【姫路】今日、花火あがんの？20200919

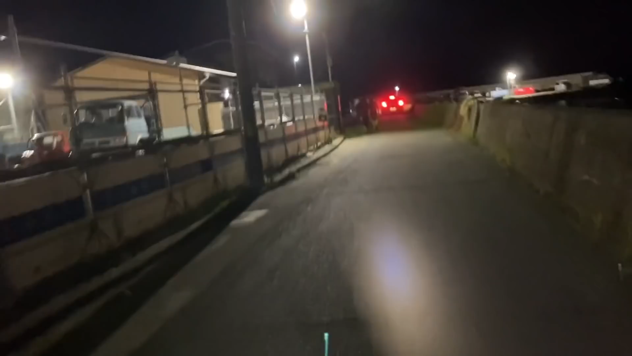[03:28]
おぉ車でいっぱいもう上がってる